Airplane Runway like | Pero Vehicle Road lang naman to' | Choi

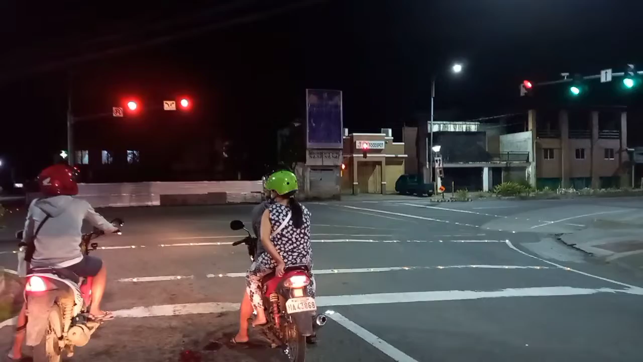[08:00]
Yung mainter na kita maupay nga light no. So nakakaupay nga mga lead light
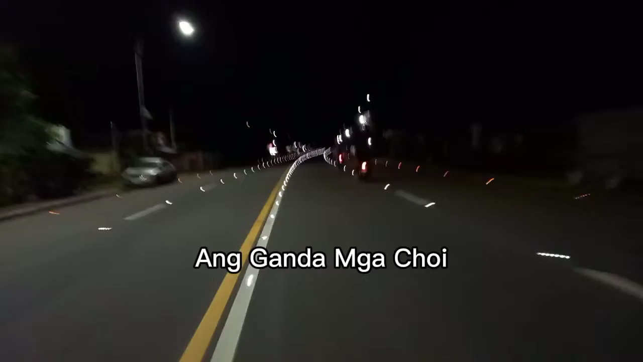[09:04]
landingan ang itro hapalulete ba? So, nakakaw pa yun eh at least may barong kapon nasubra ka na niya naka 2 lanes ba na 4 lanes I mean so diba pa na pa ay orange o diba malilang tingin no? So ako laging parang ang sugat may parang tingin